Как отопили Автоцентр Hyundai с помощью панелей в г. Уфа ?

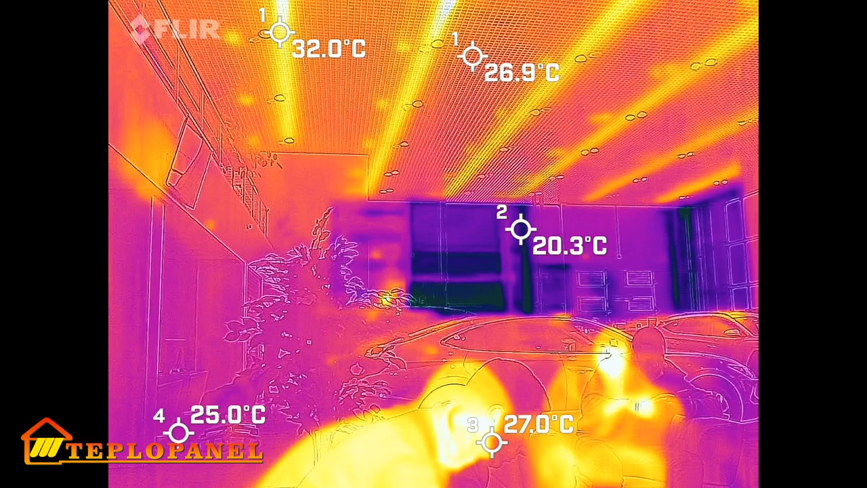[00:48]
Вообще в автосалоне еще много панорамного остекления, а панели, обратите внимание, такая сеточка, они подвешены за сеткой грильята. Если вы планируете закрывать панели теплопанели сеткой грильята, то это надо обязательно учитывать на этапе проектирования и подбора оборудования, потому что часть тепла будет все-таки сниматься именно на сетку и не доходить внутрь помещения, а лучше не доходить. Поэтому сетка грильята имеет разную ячейку и при расчетах системы надо обязательно понимать,
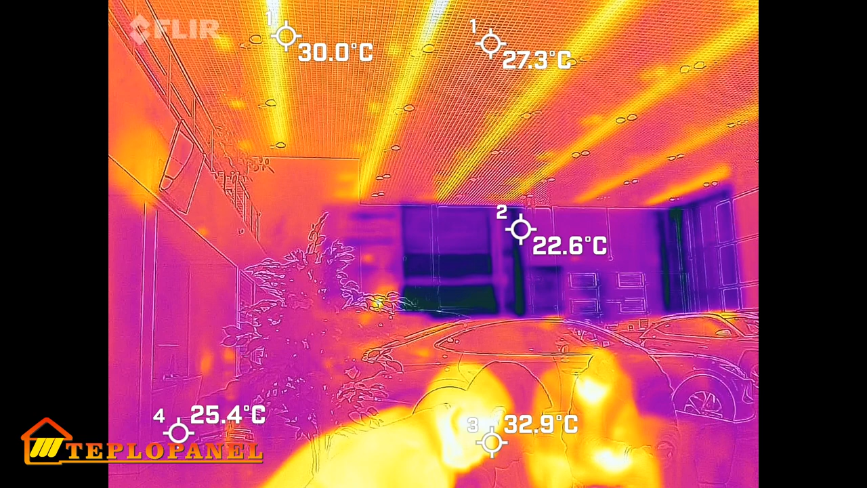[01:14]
какая будет ячейка для того, чтобы сделать правильный расчет.
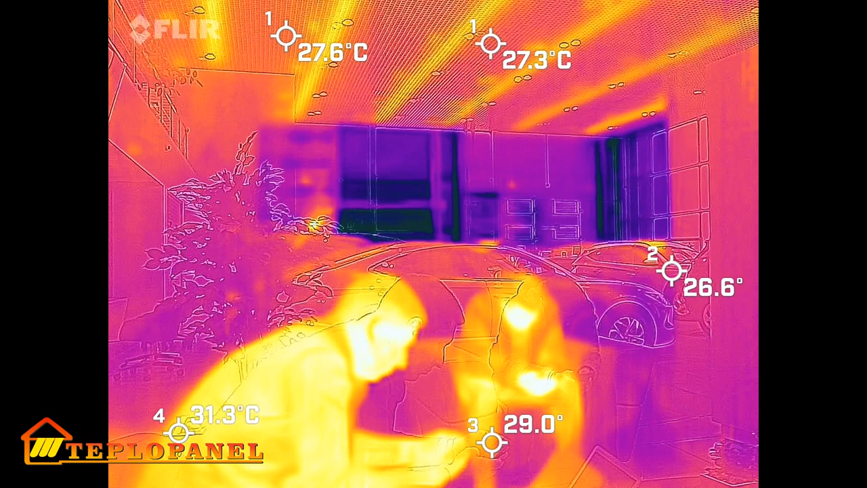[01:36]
Что автомобили, что температура пола имеет примерно одинаковую температуру 25-26 градусов.
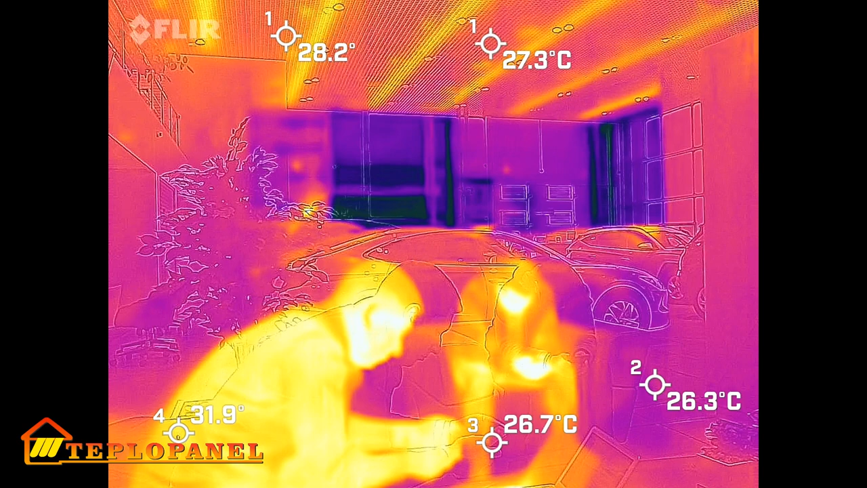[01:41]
Я сейчас нахожусь в зоне клиентской,
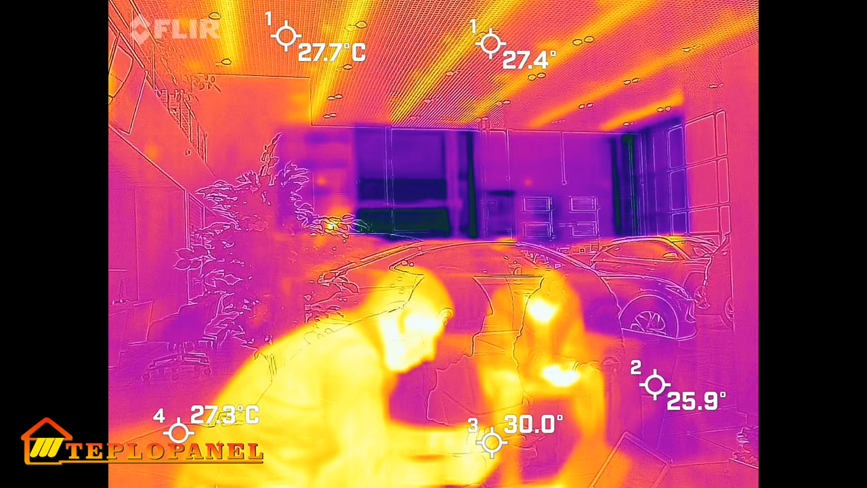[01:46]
где можно ожидать, пока происходит сервис, при покупке автомобиля.
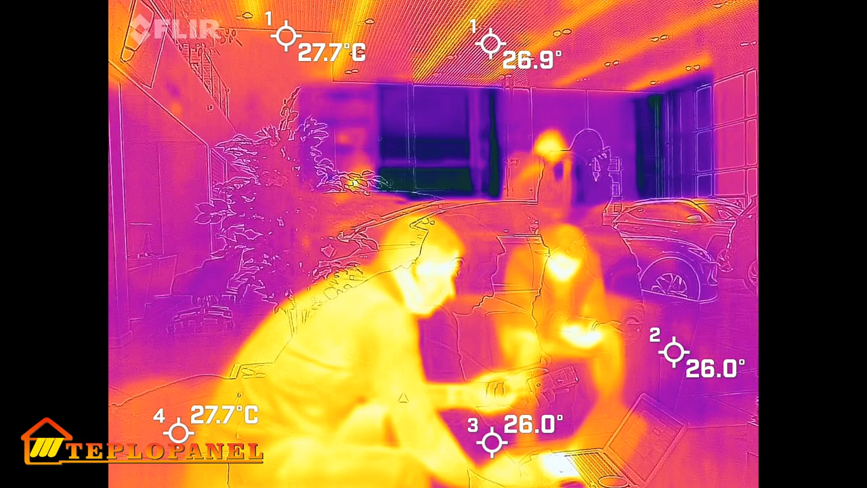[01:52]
Вот здесь какие температуры окружают человека.
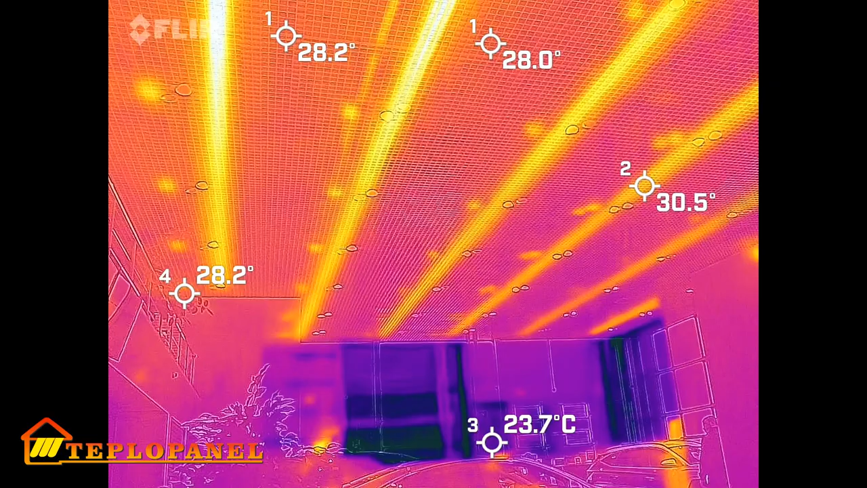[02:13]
а вдоль фасадного стекления, ближе к панорамному стеклению, уже применяются панели ТП-2.